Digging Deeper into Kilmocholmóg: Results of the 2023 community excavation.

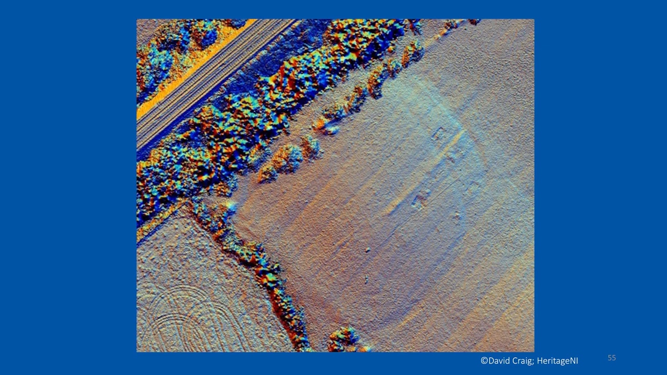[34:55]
trench from trench four from season one where we thought we found a suit drain and it's not
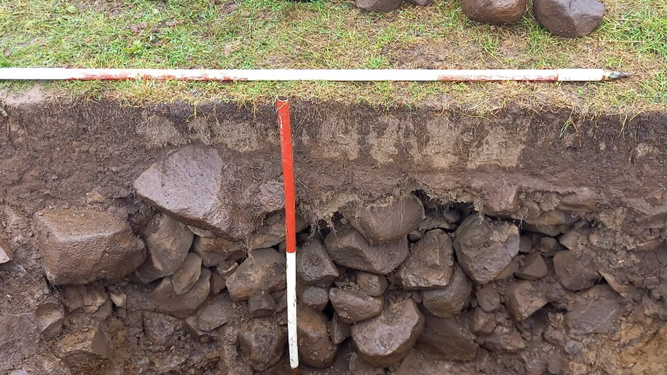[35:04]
it's the ditch running right around and that's the ditch filled in it's filled in with stone so it's so it's pretty cool that's why we always say potential because we said it was a potential suit drain and then now we're wrong so but we found out what it is we also they also did this here this here showing the sort of level of the land so the blue is where it's all very low lying and would have been quite
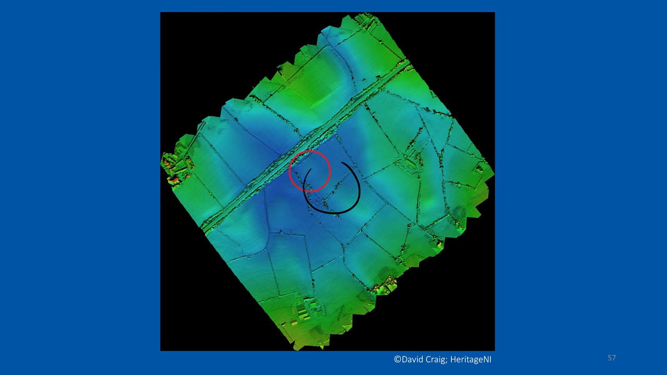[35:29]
wet so you can see our site here actually just sits on this little dry patch in here so you can imagine whoever's living in there it is for defense because you remember that bit down at lower down it's all boggy down here it just would have been wet right around with a little causeway coming over